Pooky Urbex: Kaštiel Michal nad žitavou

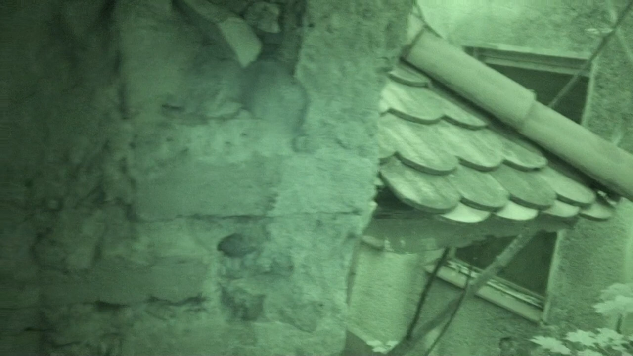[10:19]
Pohľad na prízemie je zmedzi poschodia.
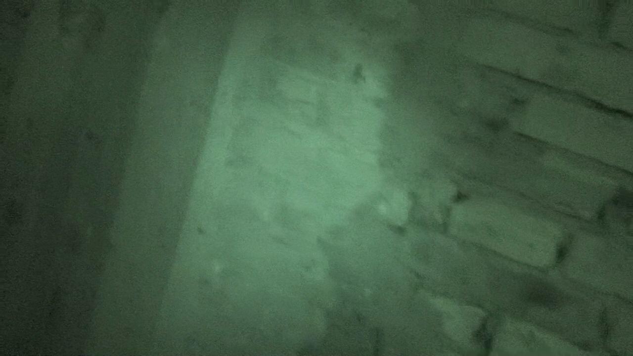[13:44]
Aká miestnosť. To zárubňa už vypadá tak, že každú chvíľu môže aj padnúť.
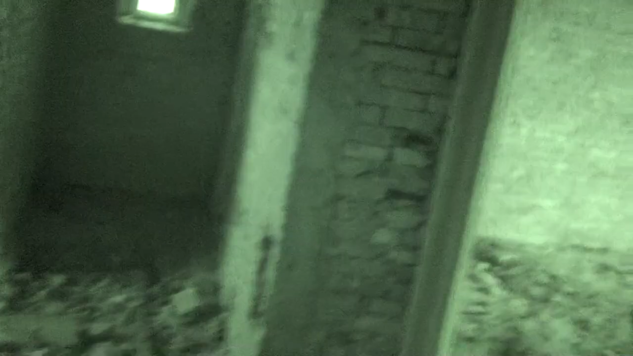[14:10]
Tam radšej idem. Ak pozerám, tak izby tu boli pomerne dosť veľké.
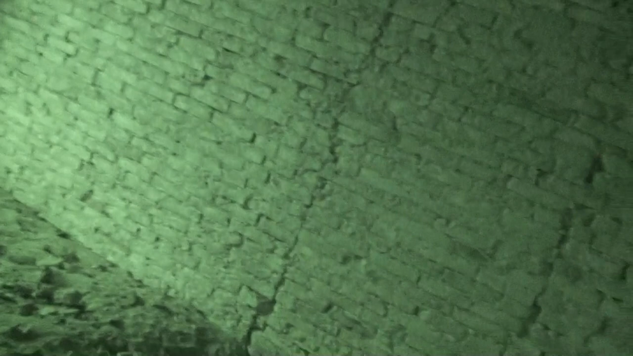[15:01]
Nie, to prepadne malé na... Opäť ďalšie zamurované dvere.
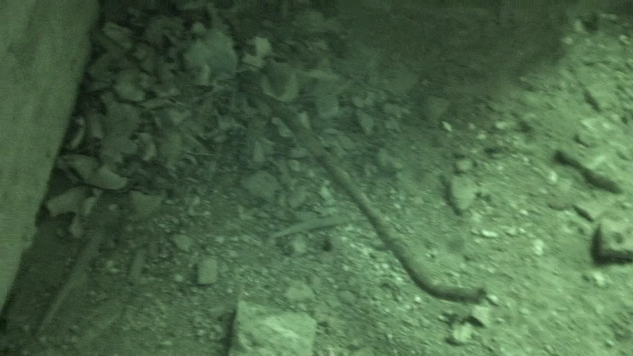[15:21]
Opäť nejaká rúra. A ďalšie káble.
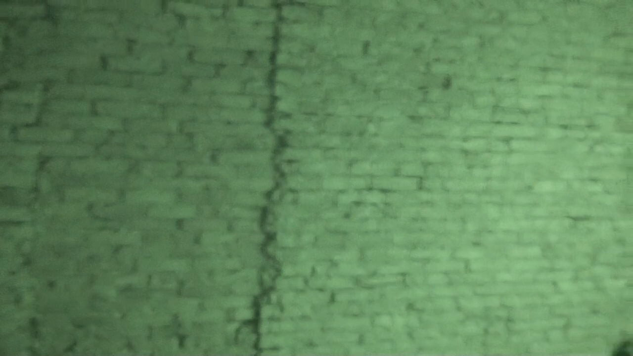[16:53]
Tie zamurované dvere na prvom poschodí sú presne na tom istom mieste ako na prízemí, že by nejaký únikový východ.